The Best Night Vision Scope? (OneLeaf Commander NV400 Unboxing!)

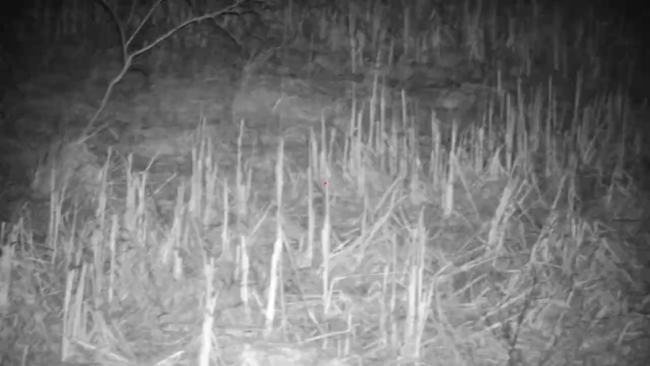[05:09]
now you can see what that looks like
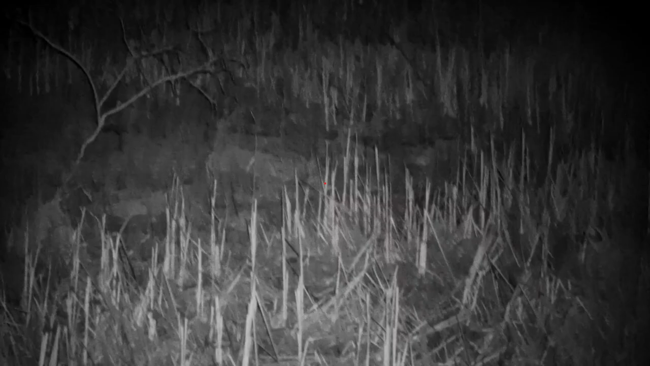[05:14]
i haven't seen an animal yet i don't know what exactly they're gonna be looking like they're
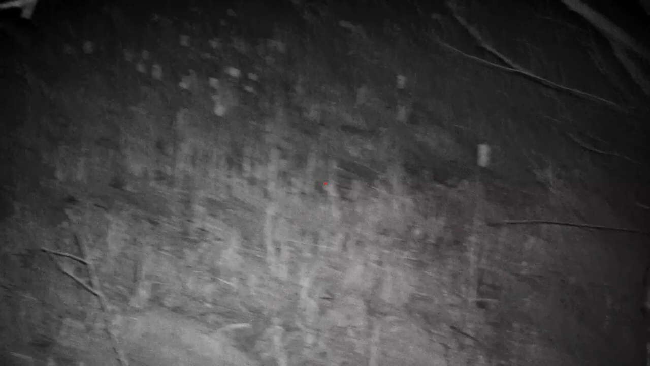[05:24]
gonna stand out really good or we're gonna blend in but there's an animal there i'd believe that i'd
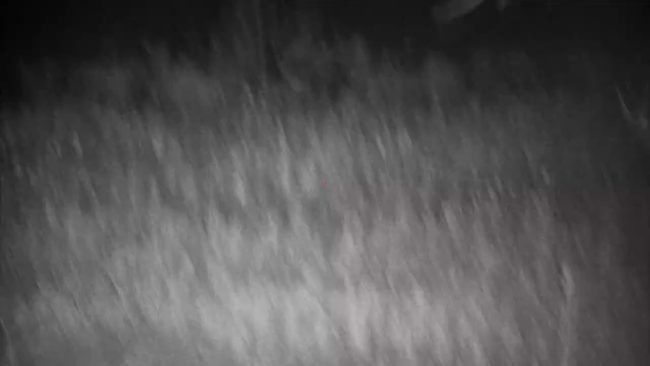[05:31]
be able to see it all right